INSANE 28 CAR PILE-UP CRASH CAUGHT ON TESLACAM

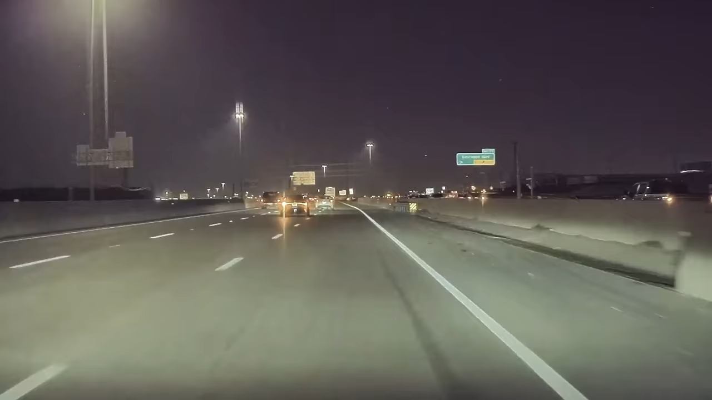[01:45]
Duff told us the Camaro either had a tire rupture or
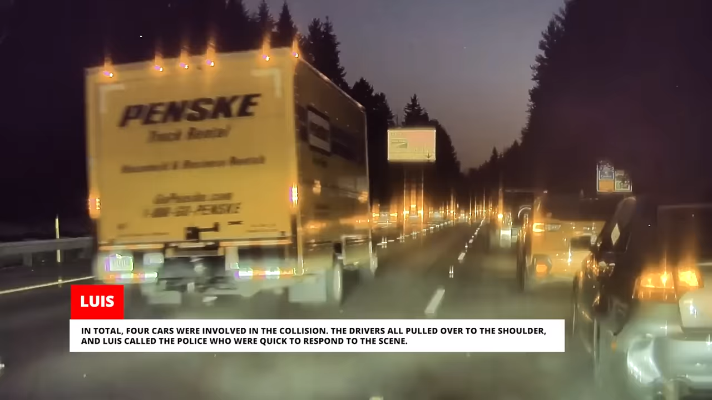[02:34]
The drivers all pulled over to the shoulder, and Lewis called the police, who were quick to respond to the scene.
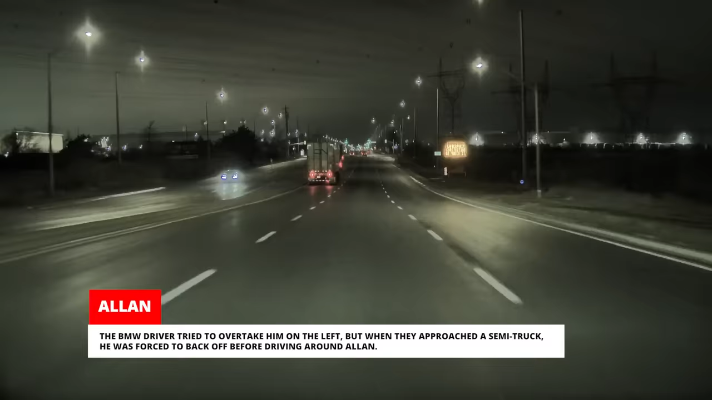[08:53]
he was forced to back off before driving around Alan. It was at this point that Alan realized the BMW driver was following him. Even though the BMW was ahead of him, he could hear the driver yelling at him through his open window.
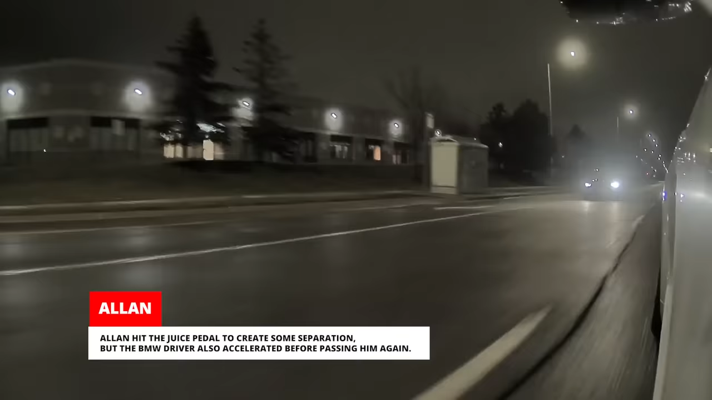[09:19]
Alan hit the juice pedal to create some separation, but the BMW driver also accelerated before passing him again.
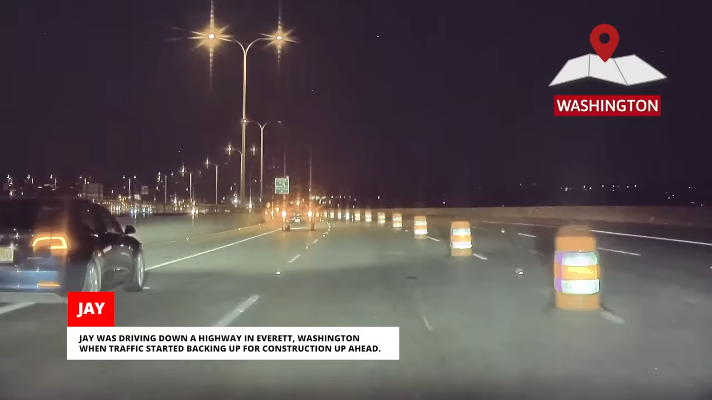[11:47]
The driver of the pickup wasn't going to be able to stop in time to avoid a collision,
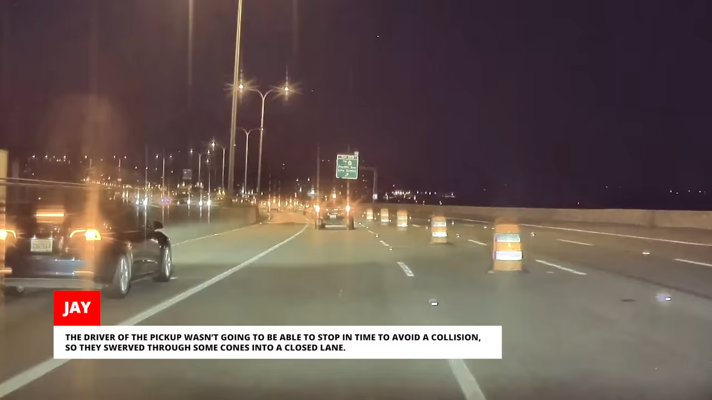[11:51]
so they swerved through some cones into a closed lane. The driver behind him wasn't doing any better and they locked up their brakes while taking out multiple cones.
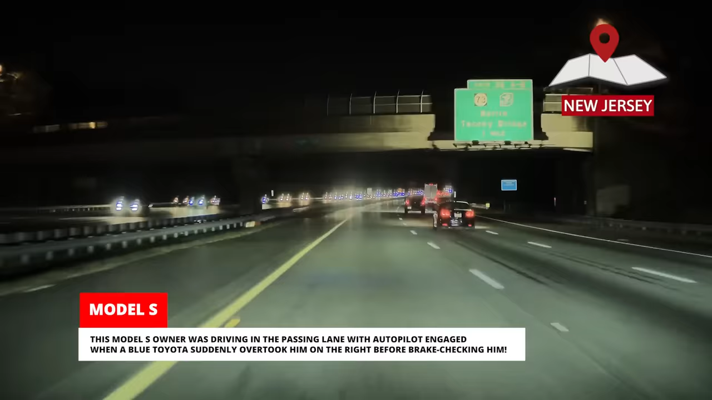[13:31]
This Model S owner was driving in the passing lane with autopilot engaged when a blue Toyota suddenly overtook him on the right before brake checking him.